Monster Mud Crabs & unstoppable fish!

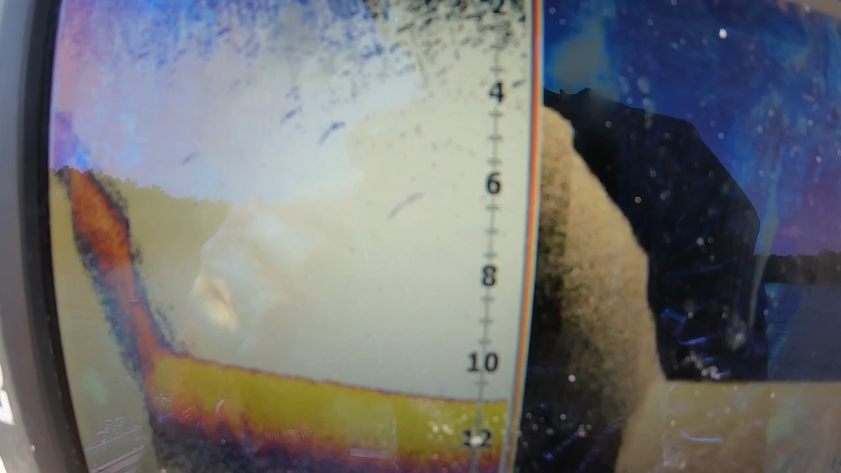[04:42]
So that's the gutter that I was talking about earlier.